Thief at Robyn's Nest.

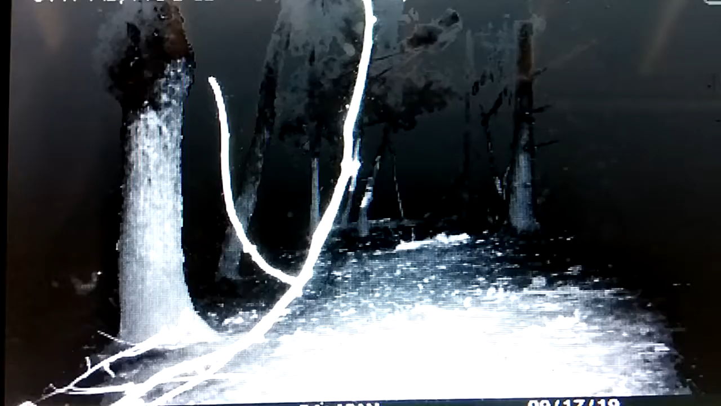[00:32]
nothing going on hey hey we got a
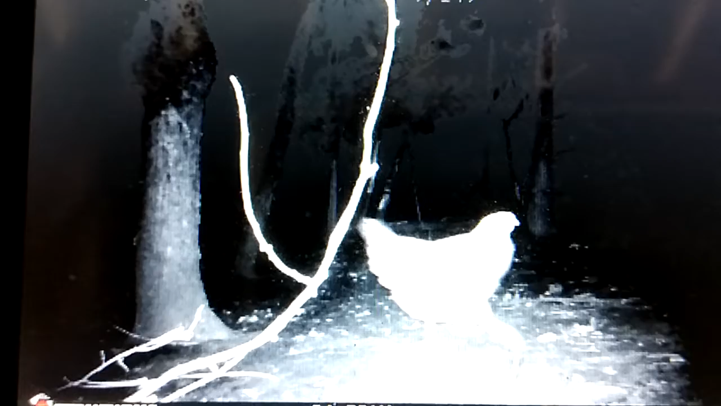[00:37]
light brahma out for a leisurely stroll from the coop
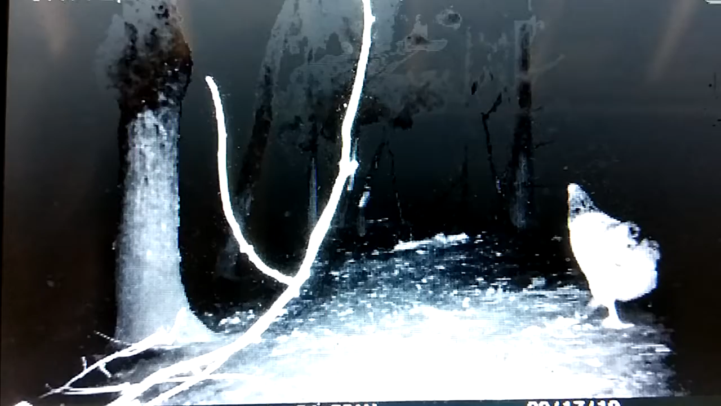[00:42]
minding her own business enjoying uh her freedom and her time and uh-oh what was that
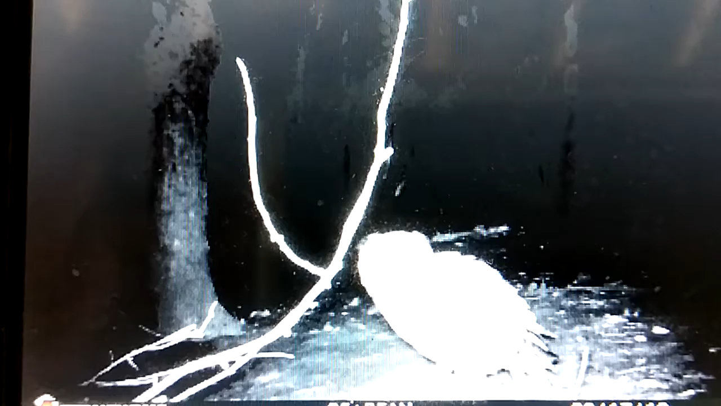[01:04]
and we've actually seen it so we know exactly what it is
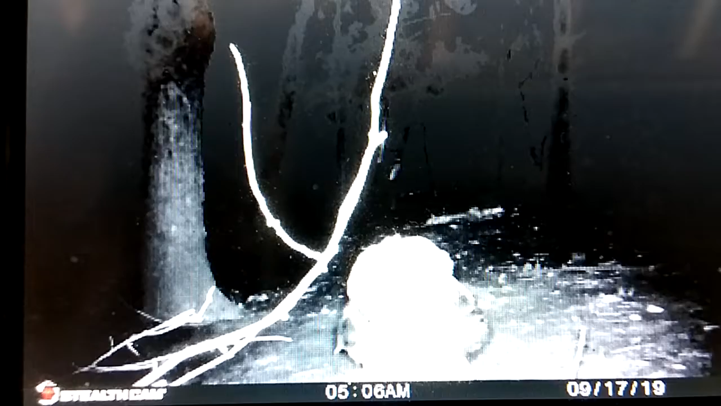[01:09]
and we've got a good pictures of it just enjoying herself we've taken uh precautions